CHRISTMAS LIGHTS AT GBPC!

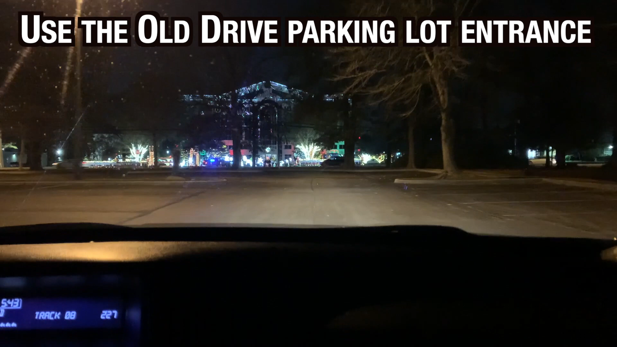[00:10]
Just wanted to let you know, use the Old Drive entrance into the main parking lot because there is an awesome light show across the street that has some barricades up. So it's a little hard to get to the church, but we hope that you'll come to enjoy it.